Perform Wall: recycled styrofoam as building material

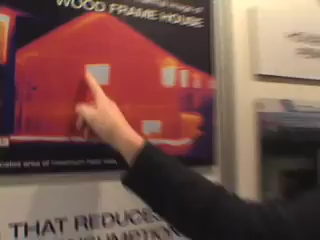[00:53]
This is a stick frame house. The blue means good insulation.